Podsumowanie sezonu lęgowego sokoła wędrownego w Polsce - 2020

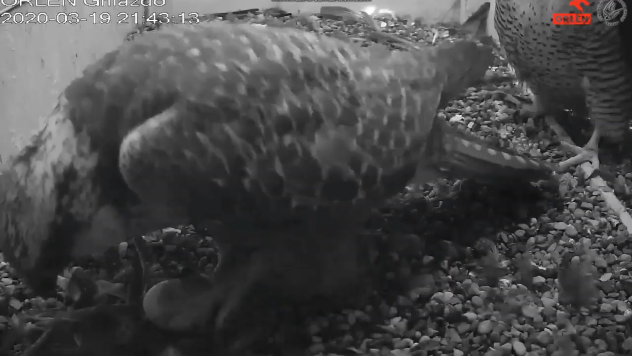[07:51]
W tym roku zajęła jej miejsce na pierwszym jaju. I na tym skończył się lęk sokołów w tym miejscu.